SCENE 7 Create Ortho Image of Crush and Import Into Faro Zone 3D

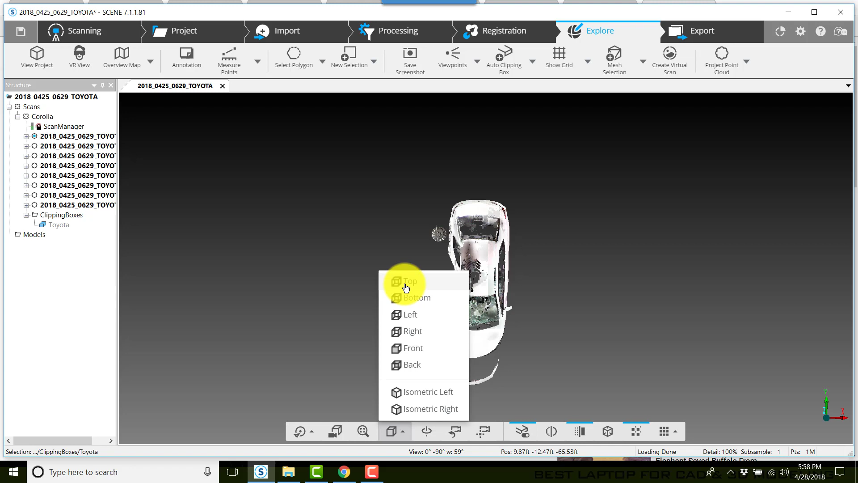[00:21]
once we get to the top view I want you to make sure that you have a clipping box selected the clipping box is basically a picture frame and
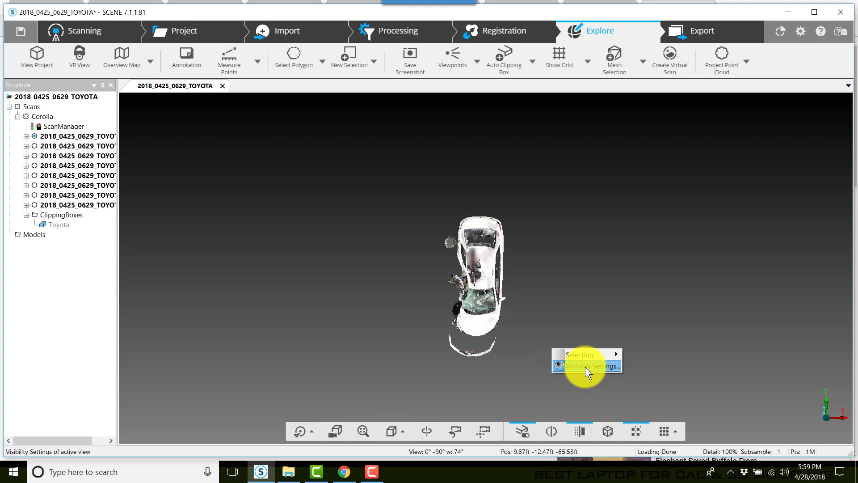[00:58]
went to right clicked on the screen I went to visibility settings and I turned off the camera positions by going to the extra tab clicking scan positions and there they're on I unchecked scan position and click apply click
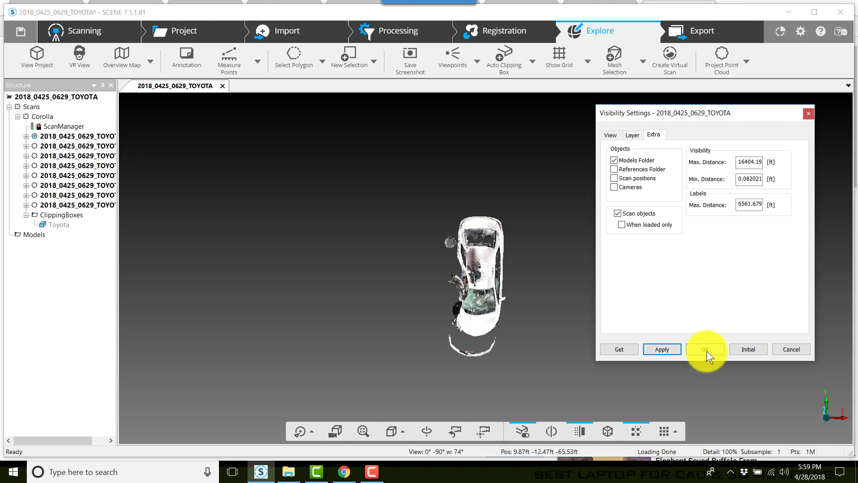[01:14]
OK that way the scan positions are not shown in your ortho to
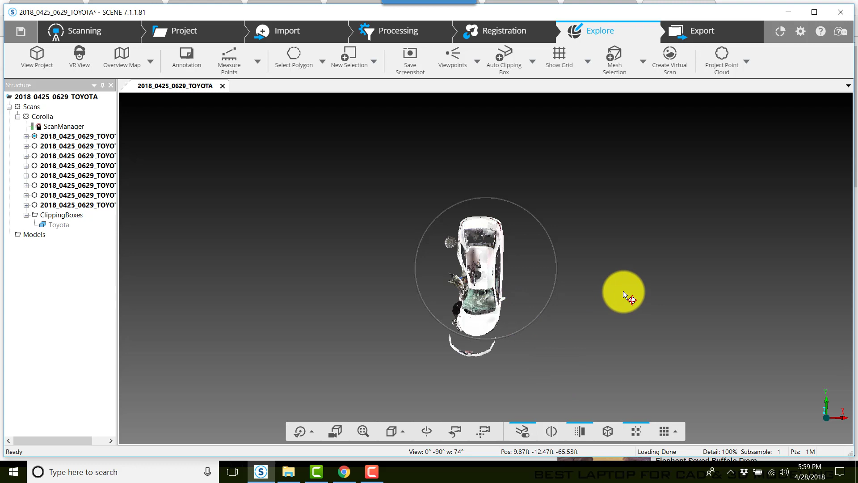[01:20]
create the ortho click on the apps icon the upper right section next find orthographic photo click on that
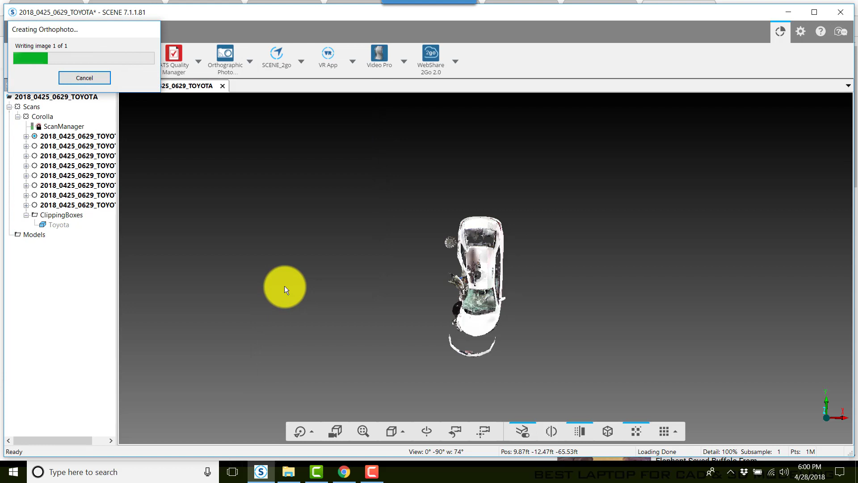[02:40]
and scene will start creating the ortho now depending on how big your scene is this may take some
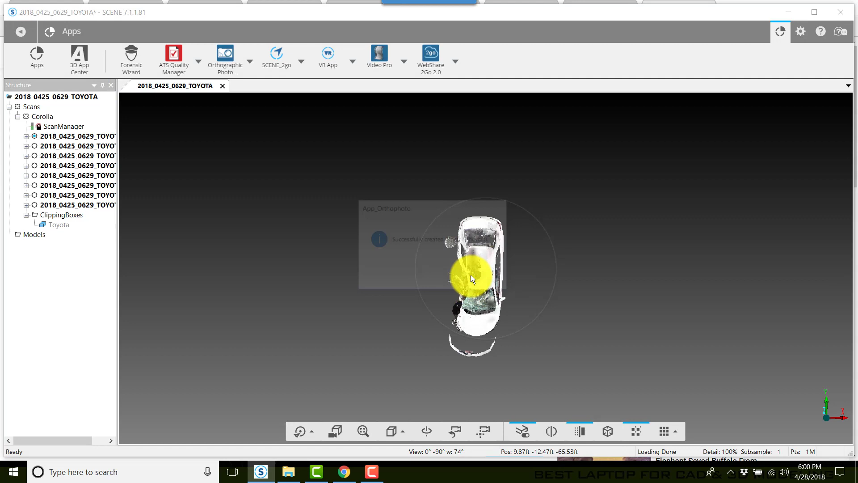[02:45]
time now click on return I'll click project and
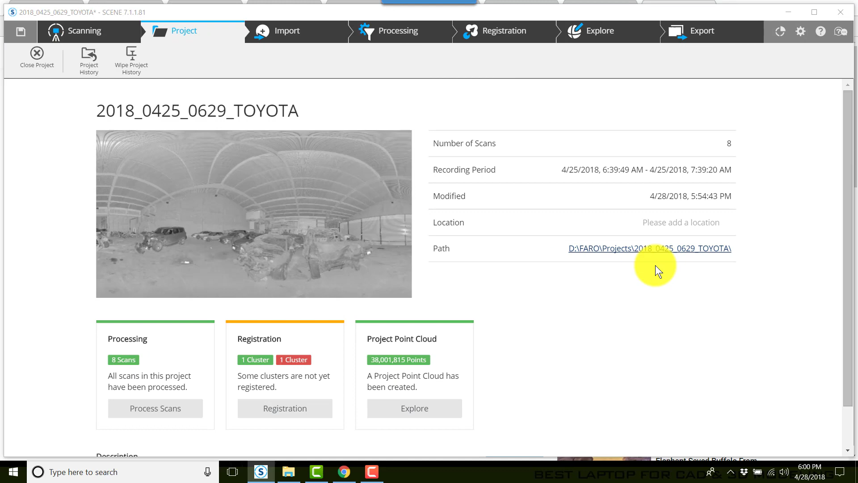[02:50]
click on path and here I see my ortho photo if I double click on that that brings this up in a windows picture viewer and that is a
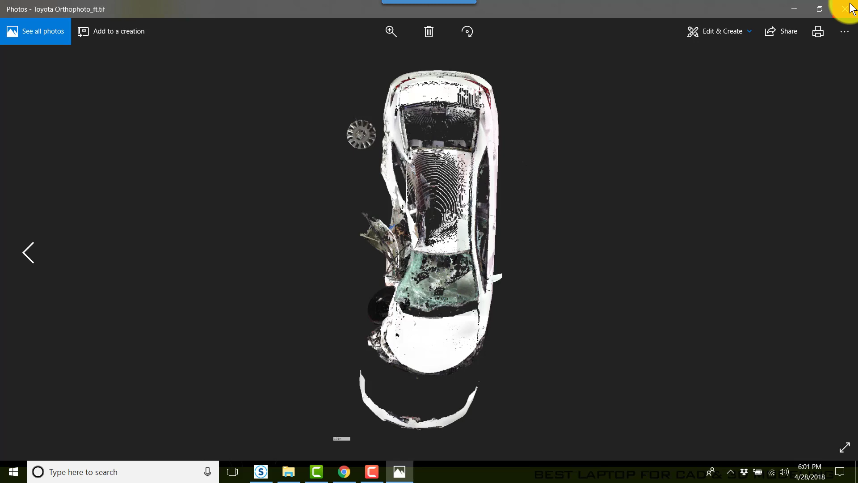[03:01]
scaled top-down view ortho image of my damage
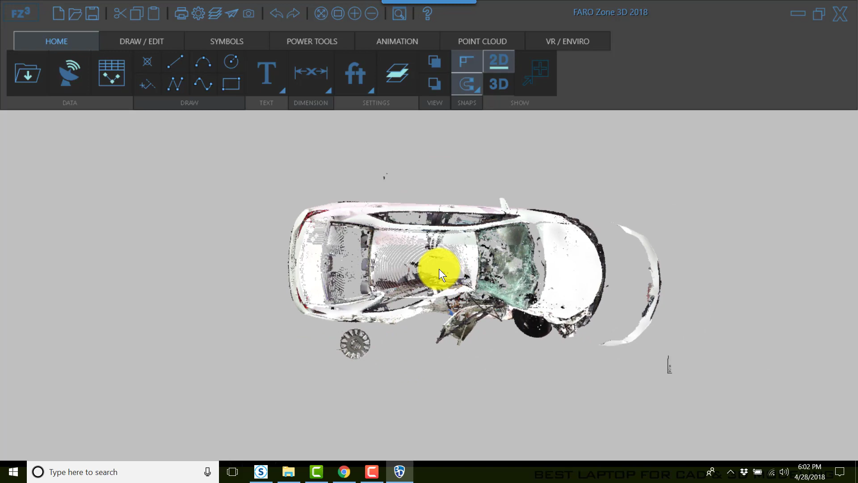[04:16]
because this is scaled I'll zoom in here and show you that's showing
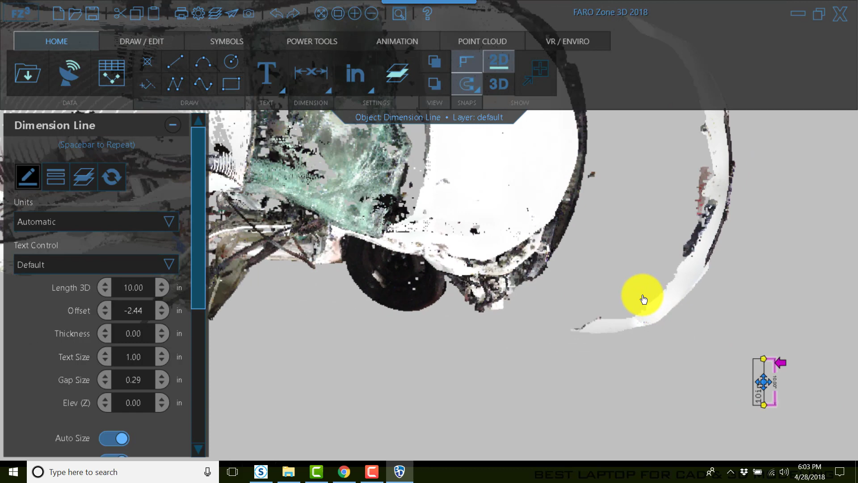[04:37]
now I can start working with the crush
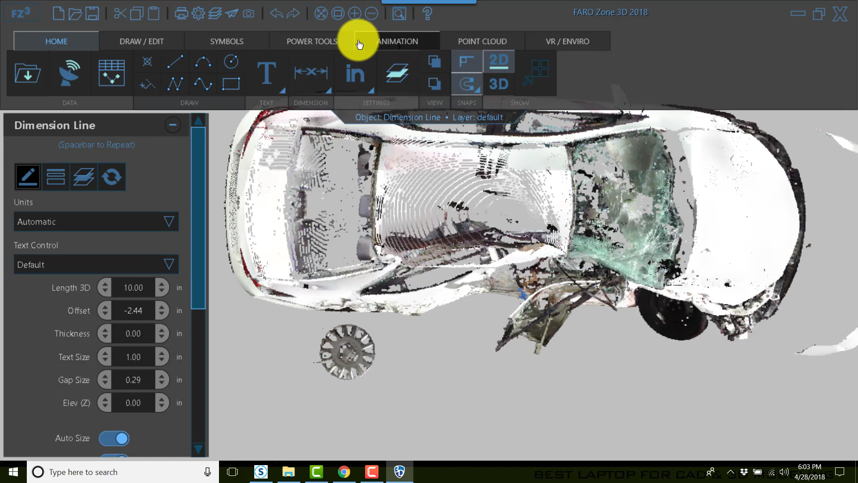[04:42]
I can go to the power tools click on the crush tool
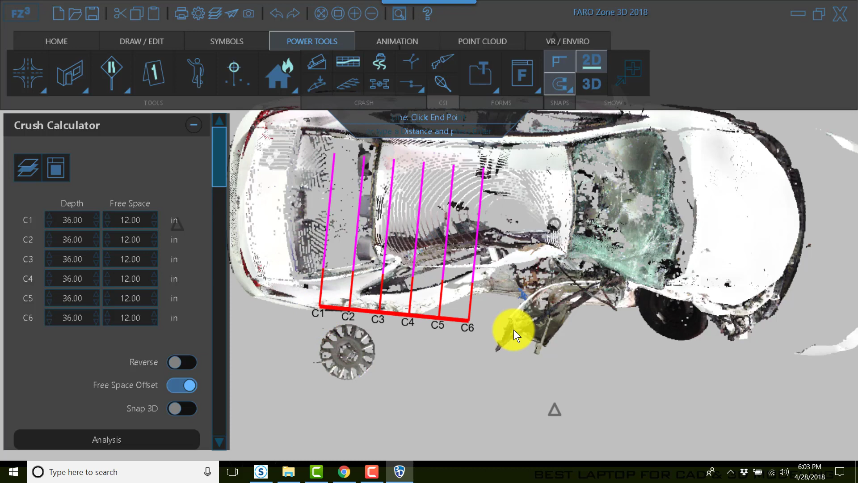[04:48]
we'll kind of just do this quickly to go deflection to deflection I'll turn off the free space for now to kind of give you an idea of how this would be adjusted and C1 and C6 would be 0 by the crash 3 protocol
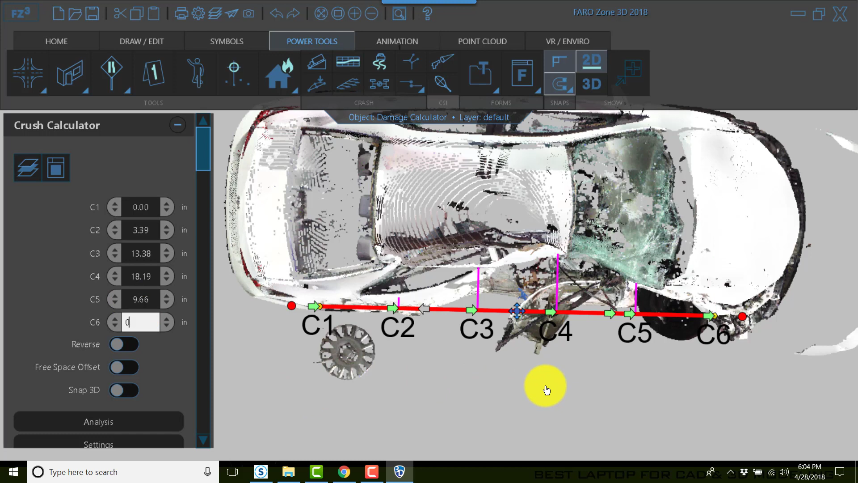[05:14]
so now we have our vehicle crush